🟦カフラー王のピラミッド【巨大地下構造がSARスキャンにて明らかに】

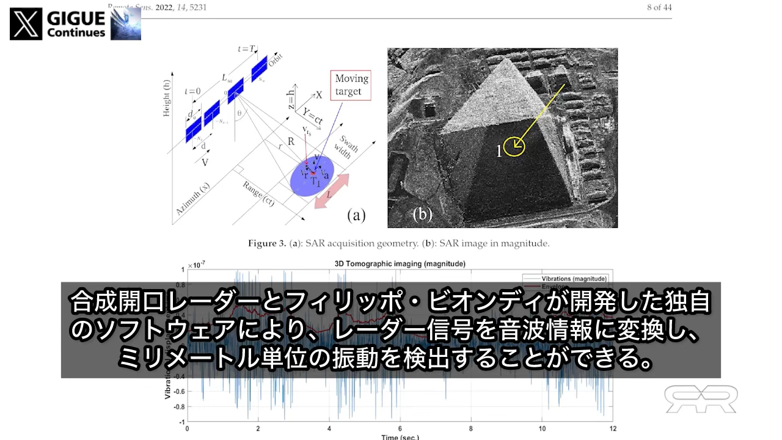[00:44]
This cutting-edge technology is capable of
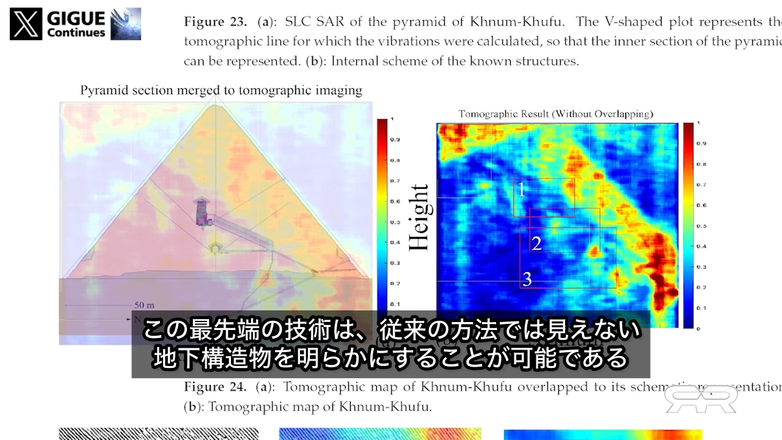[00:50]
revealing underground structures invisible to traditional methods and revealed internal structures never seen before.